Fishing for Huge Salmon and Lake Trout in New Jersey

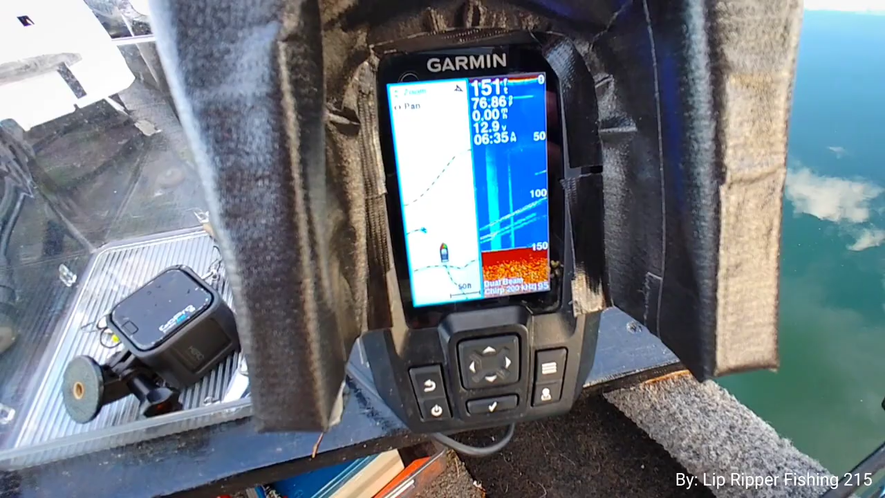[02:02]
Let's see if we can drop down on them.
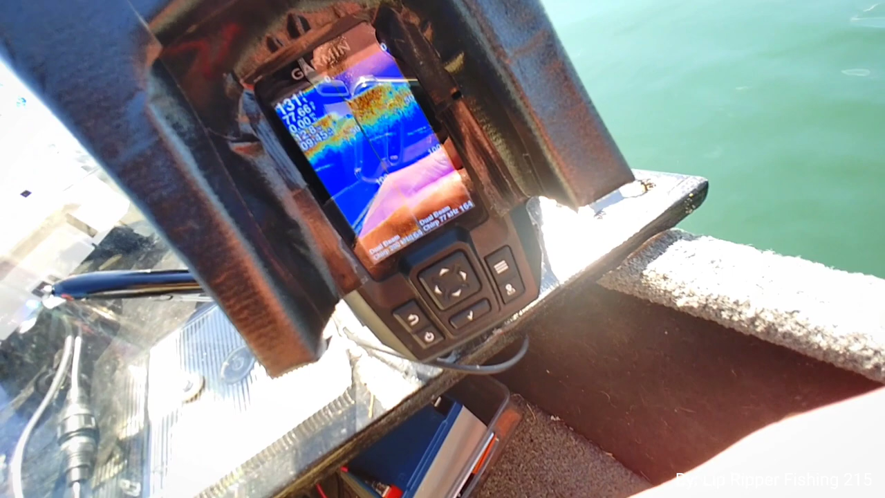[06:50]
And there's some jaws below it. I don't know if you guys can see that.
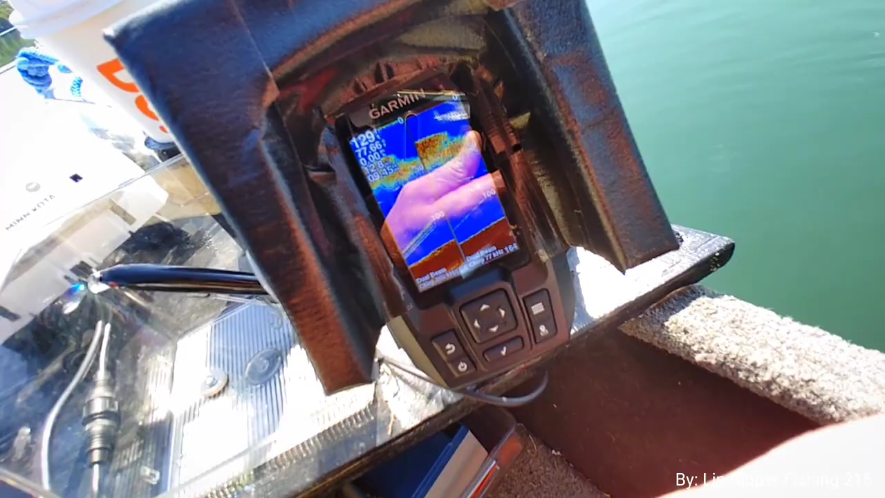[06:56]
Yeah. Just dropping this down, Lipper Army. I think there's a fish on it.
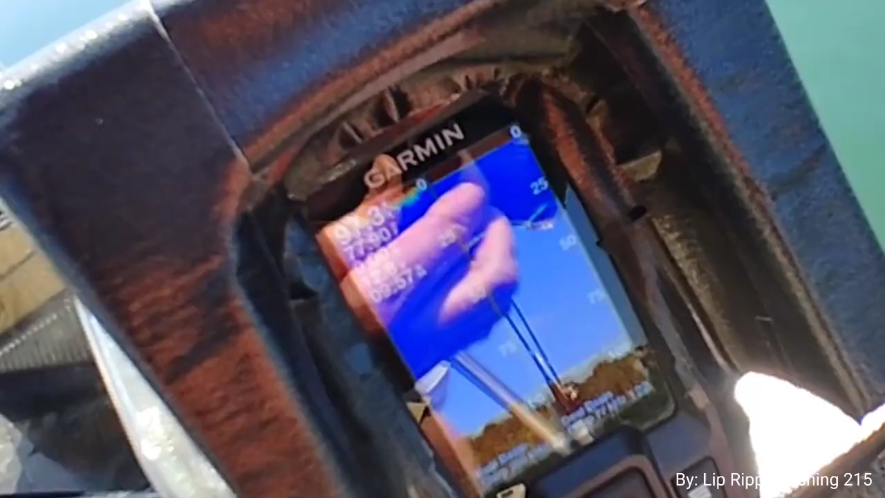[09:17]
If you can see that line. Yeah, you see that line?
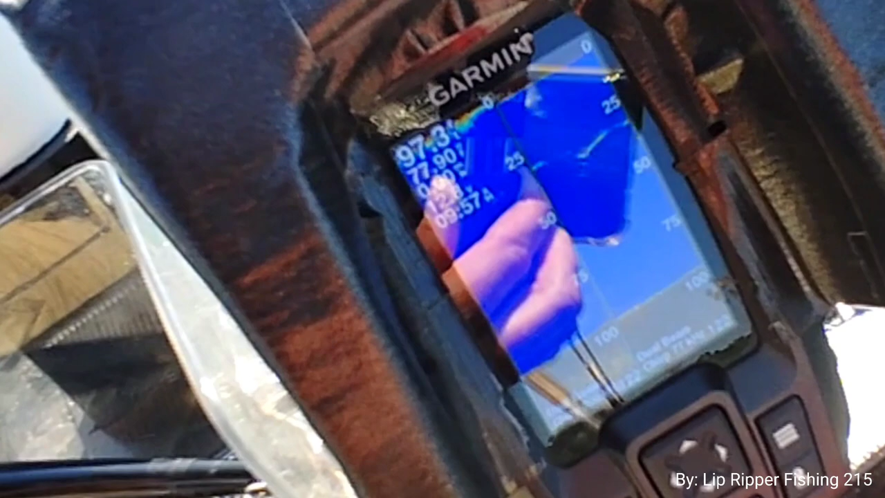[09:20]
At like the 25 mark? That's the fish. It's holding at the 25. You see that?
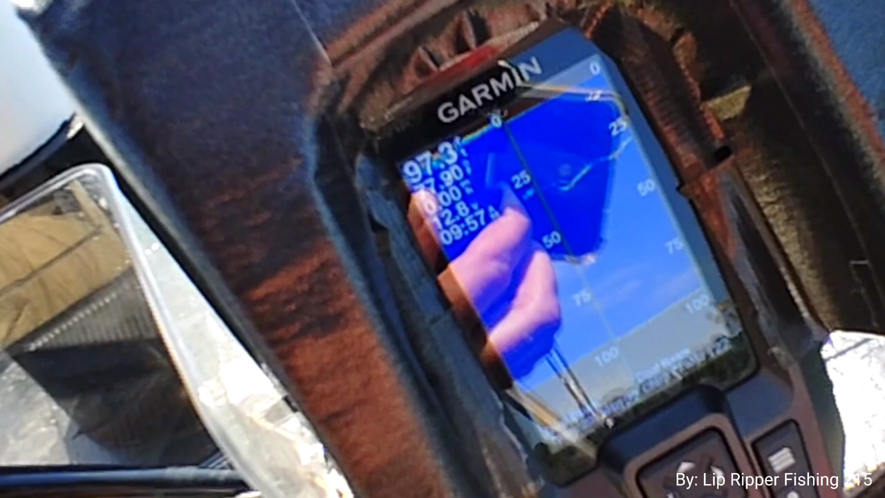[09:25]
Oh, yeah. She's still holding there. So we still 25 down to get her up. She's holding steady at 25.
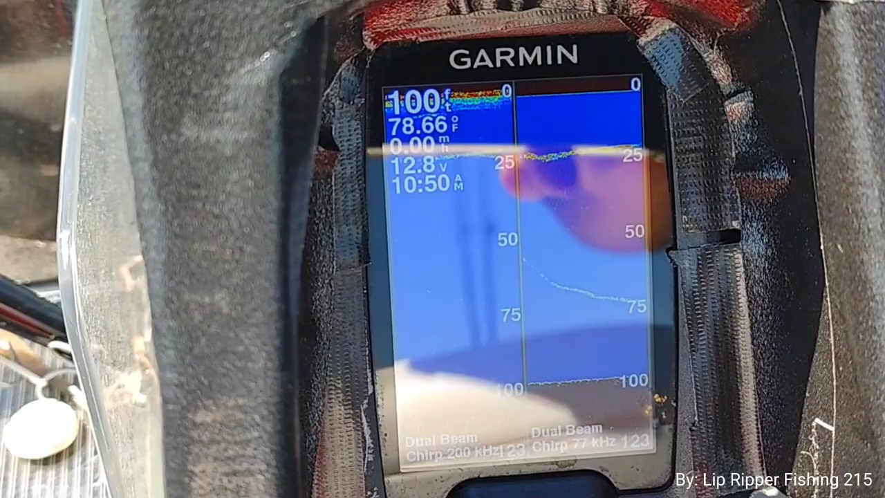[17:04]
On screen: water 78.66°F
You see that bottom? There's that fish going down to 75 right there.
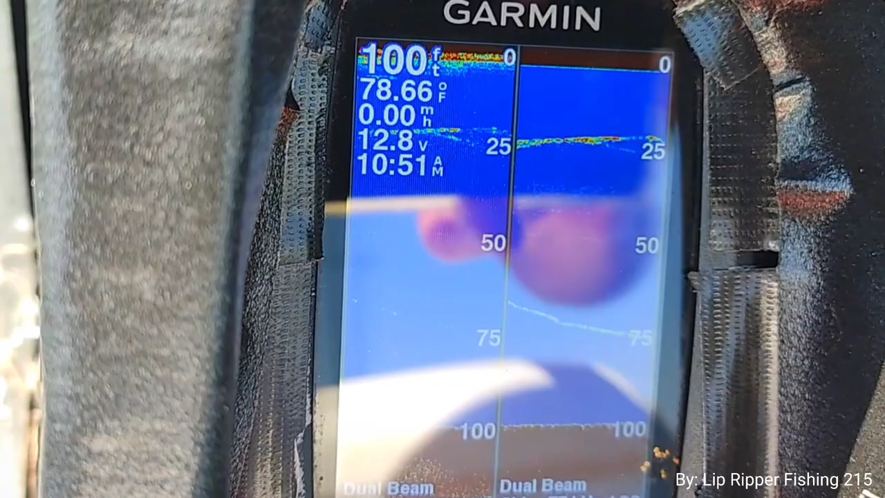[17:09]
On screen: water 78.66°F, speed 0.00 mph
You can see that on 75. That's the fish going back down. We just let go.
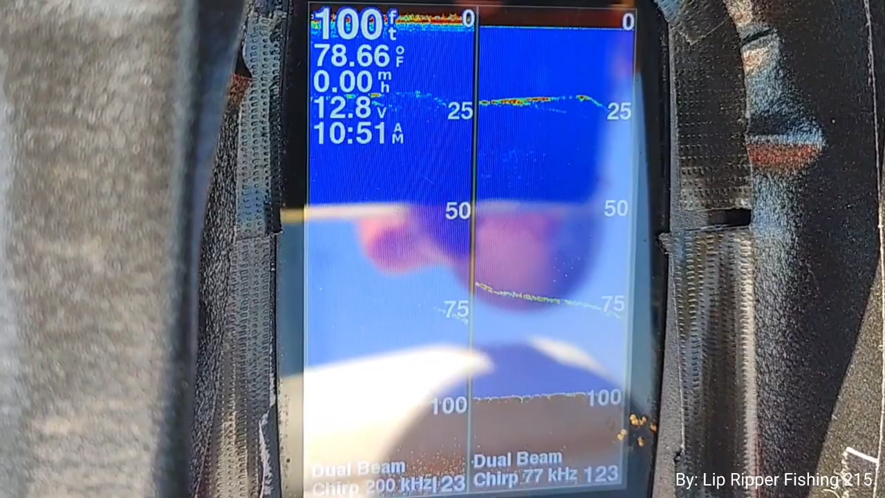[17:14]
On screen: water 78.66°F, speed 0.00 mph
She's going down. Going back to the deep.